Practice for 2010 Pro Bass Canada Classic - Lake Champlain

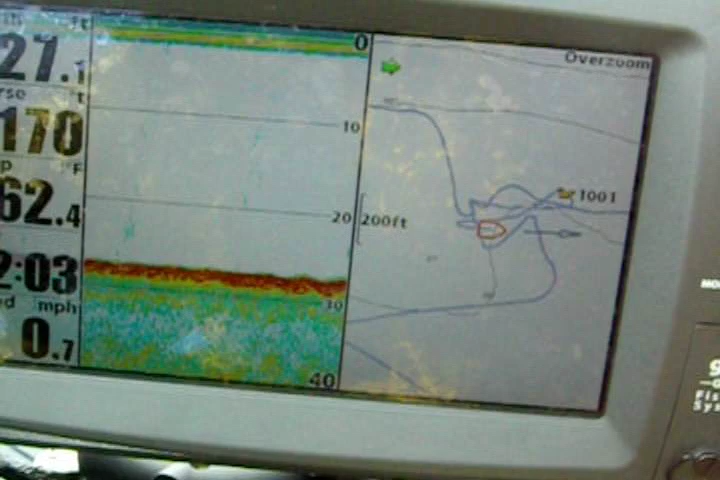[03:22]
On screen: speed 0.7 mph
And I don't know if you're going to be able to see this, but I'm fishing areas that are kind of breaks.
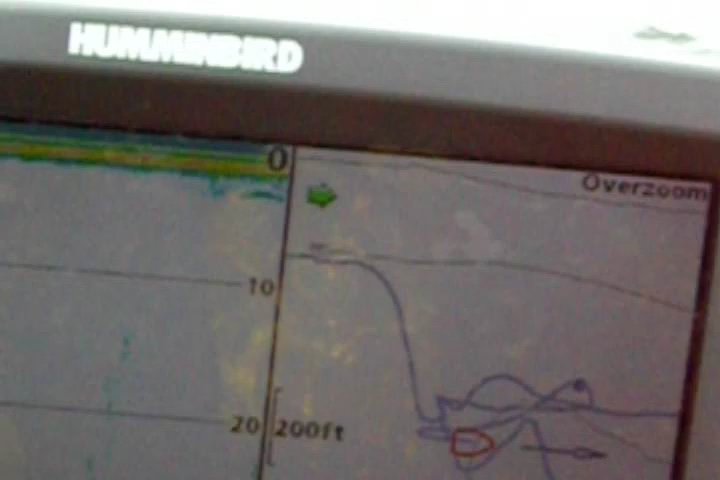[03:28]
So as you can see right here, I don't know if you can see it actually, but it's like a break that comes out.
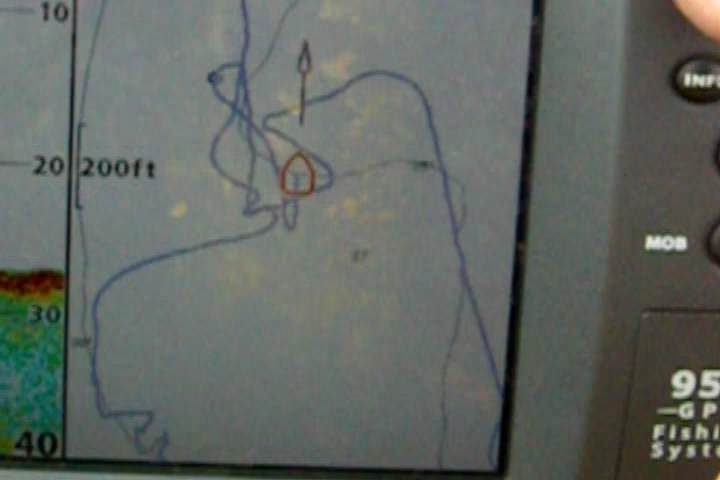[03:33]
I'll try and zoom out one more.
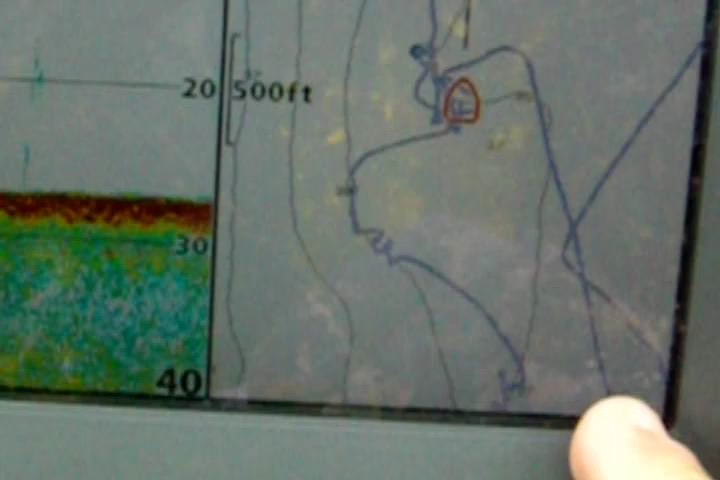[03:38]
You have your break line that comes up here, and then you see it cut out here.
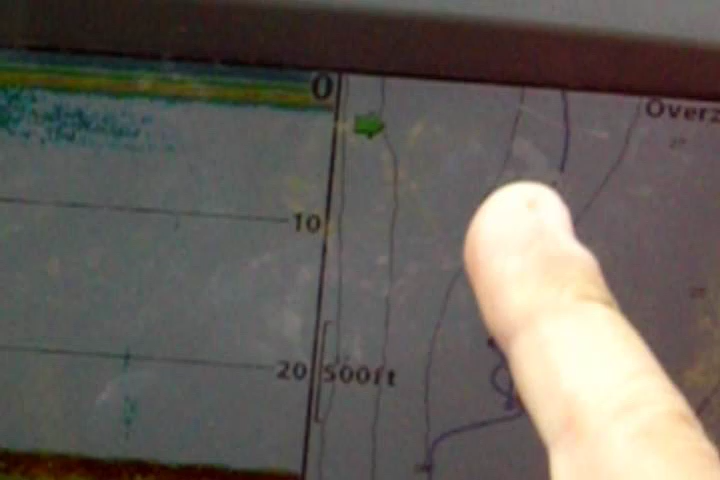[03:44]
And then all here is where your deeper water is, so it kind of drops down gradually. And what I'm doing is I'm focusing on these inside and outside turns.
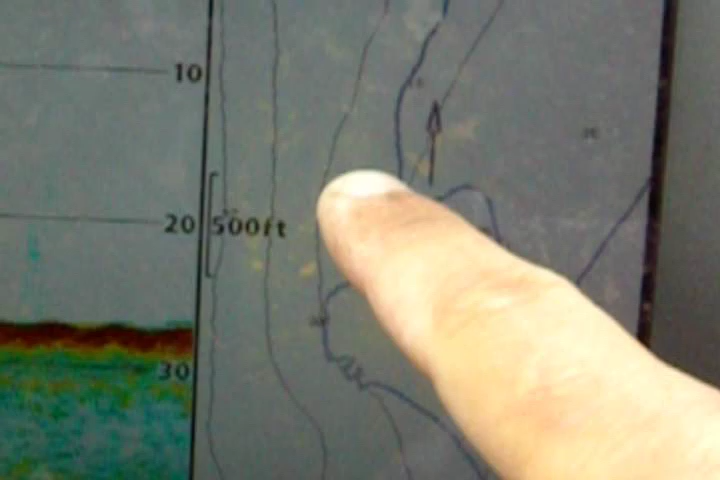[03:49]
So I'm sticking with that kind of idea, and I'm drifting these over and over, and I'm just sticking with these.
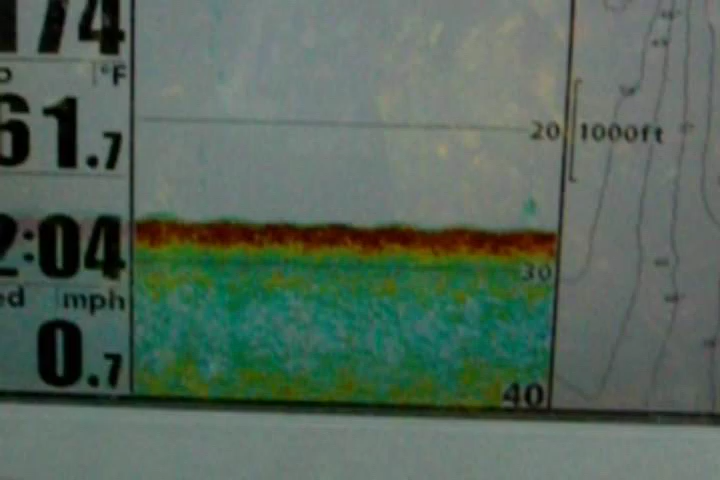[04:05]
It's kind of a flat bottom, but then you see like little bait balls like this is probably a bait ball right here,
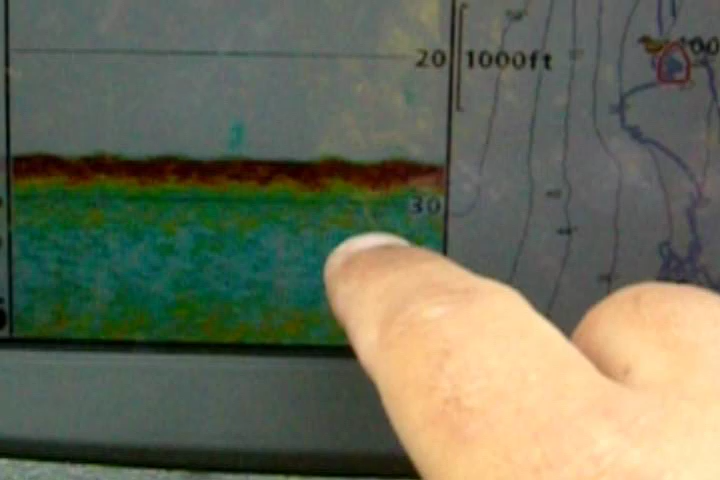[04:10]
and then you see a couple of these, and you see some red arches coming through, and I've been getting my big fish and stuff like that.
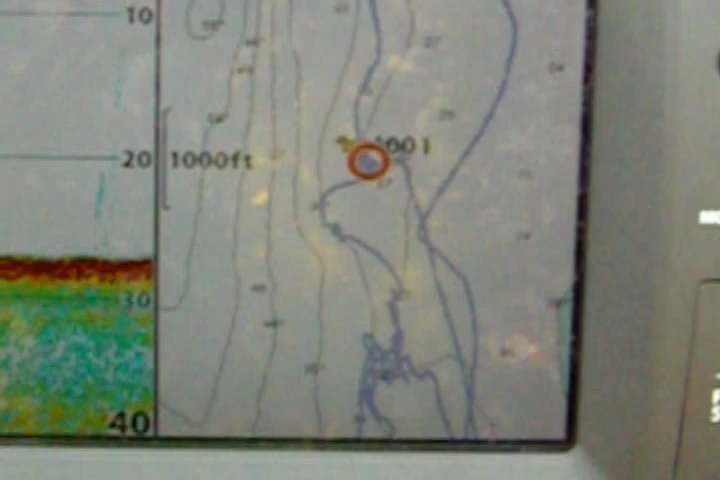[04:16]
So I'm gonna keep life easy and keep doing that.